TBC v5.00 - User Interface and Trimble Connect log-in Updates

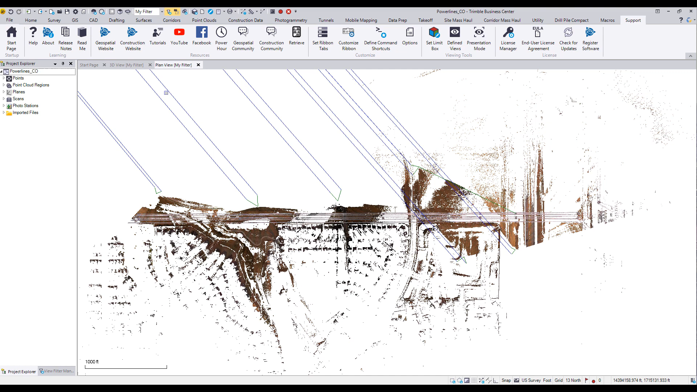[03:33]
power line data set here i'm in a known coordinate system i can use this command to toggle background map and before you'd have to log in but
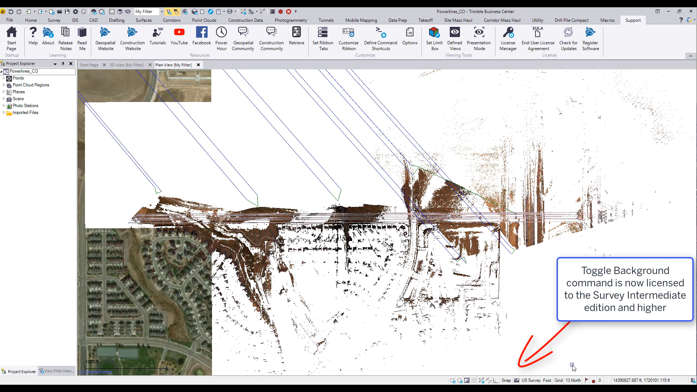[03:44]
now since i'm already logged in the background map loads i can view that readily so things like